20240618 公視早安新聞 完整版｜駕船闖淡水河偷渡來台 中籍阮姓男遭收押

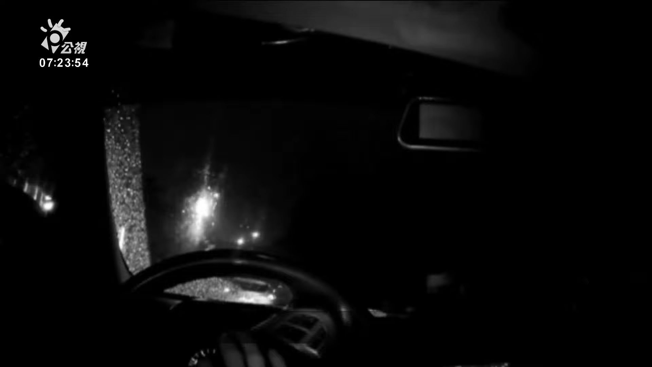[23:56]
在警察眼皮底下开车跨越双黄线警方抓违规驾驶加速逃逸怎么这样作罪心虚